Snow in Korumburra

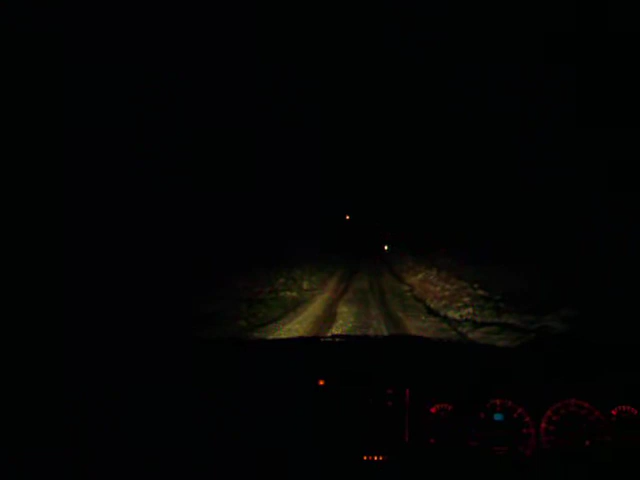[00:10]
We're in this little private drive and it's been snowing and this is now our third attempt at trying to get up this slight, probably about 20 degree slope, which the car just spins and we've got to climb it. So, wheels are spinning at the moment. Mark's idea to come down too. Yeah, we'll blame Mark for this, but it's fucking hilarious. Here we go, we've got some pace now. Put some pace into it, biatch! It's going to end in tears.
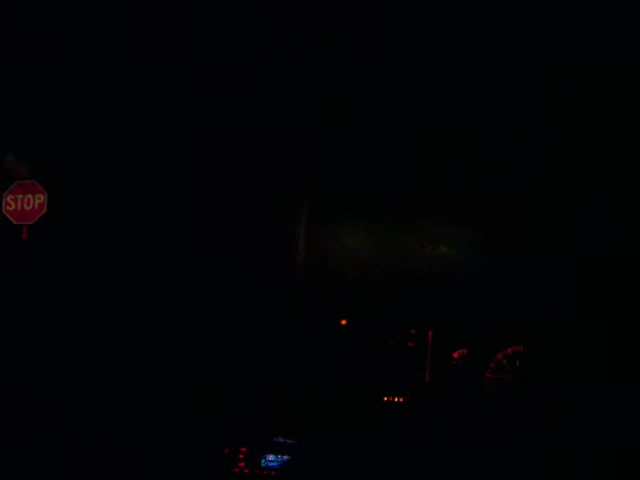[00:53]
We're in shit here. Look how close it was. You can see the stop sign. They can give us a lift. How close you got a beep, I should say. Is that from Jay? Yeah. I'm talking and chatting to the ambulance men as they were trying to get the steering wheel off her leg.